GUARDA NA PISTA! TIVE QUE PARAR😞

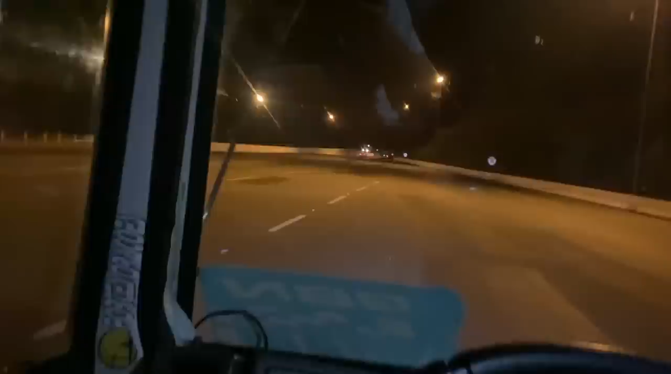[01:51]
Tampemos. Foguetão, ele fica. A frente fica toda boba. Qualquer alavanquinha ela dá uns erguidão assim, ó. Cê tá
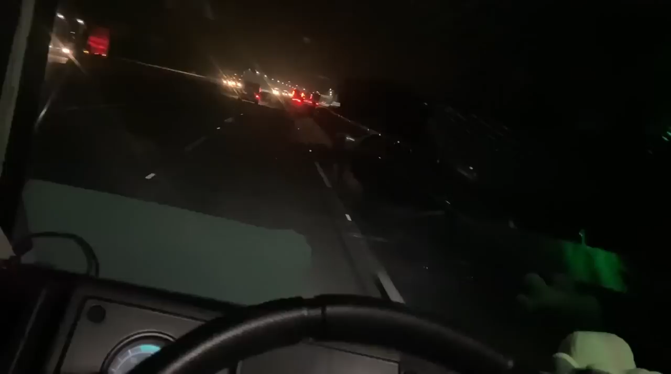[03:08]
Meus amigos, quando eu falo do negócio, ai, caramba, botou o anel da buraqueira. Ó, temos aí, ó, carro vaziozinho. Temos ali numa hora Sierra carregar o carro.
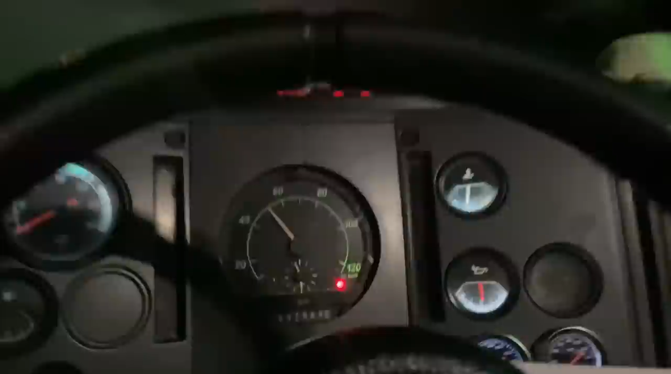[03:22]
Agora são 6 horas, fiquei vazio 5h30 da manhã ali no Barueri. Ali é bom demais, gente. Vamos. É top, top, top, top.
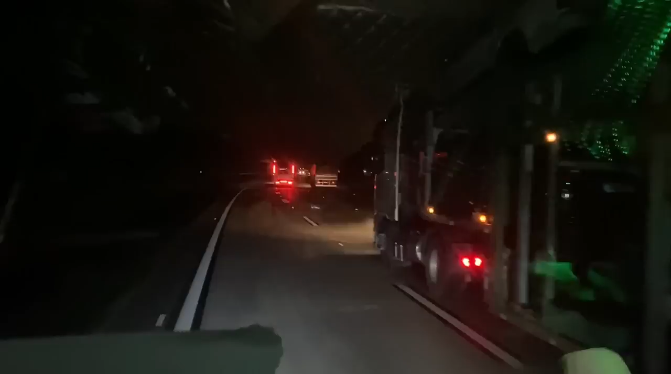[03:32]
Daqui a pouco eu dou um podão no Márcio aqui no rodão. Ele tá indo pra Mauá também. Aí ele sempre chega às 6, 7 horas no lugar de entrega.
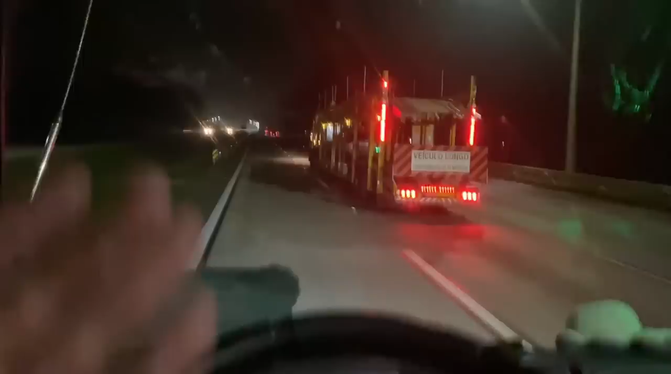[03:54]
Lá no Barueri eu vou descarregar por causa disso. Ainda mais quando o cara tem carguinha certinho, o cara chega cedinho onde vai carregar. Aí dá filé demais.